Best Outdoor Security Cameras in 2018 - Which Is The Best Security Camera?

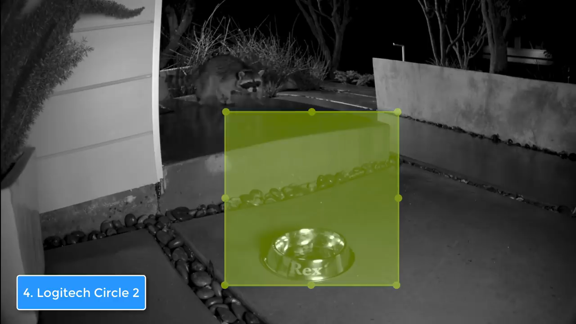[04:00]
For example, you can receive snapshot notifications of any detected motion to your cell phone and even assign a specific motion zone that you have previously created,